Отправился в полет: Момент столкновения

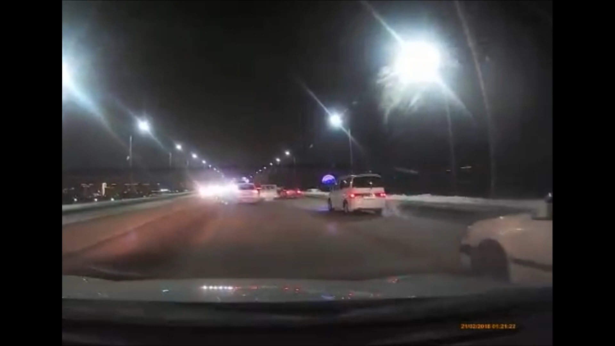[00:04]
Воскресенье 12 декабря, в Новосибирске автомобиль упал с Октябрьского моста, инцидент попал на видеорегистратор. На кадрах видно, как белый седан ехал по Октябрьскому мосту в сторону правого берега. В какой-то момент водитель не поделил дорогу с универсалом, который ехал справа. В итоге после столкновения седан вылетел с Октябрьского моста в сторону строительства нового ЛДС. Как отметили очевидцы, никто серьезных травм в ДТП не получил. Озвучено Яндекс Спичкайт.